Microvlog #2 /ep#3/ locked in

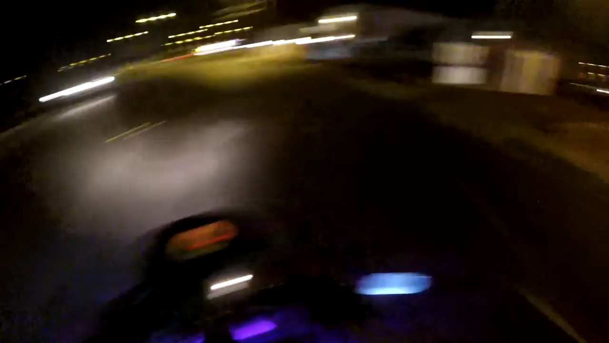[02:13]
I ain't gonna pay no ticket from a camera. Oh yeah, if you guys ever get a speeding ticket from one of those motherfucking cameras, throw it away. You don't have to pay for that shit unless you're served by an officer of the law. Fucking unconstitutional bullshit I will not be participating in.
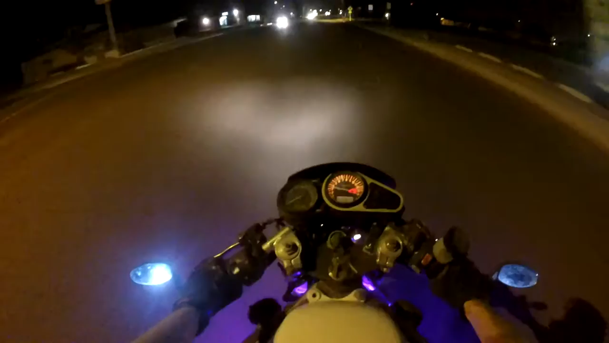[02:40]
This is America, motherfucker. Star Mini Mart. Cool, French toast. Stop staring at me and drive. I know I'm beautiful. God, I love riding at like nighttime. It sucks for vlogging, unless it's like a rainstorm or something, or a lightning storm, I mean. But nothing's better than now, riding in the desert, stars over your head, super shitty headlights that you can't fucking see the road with,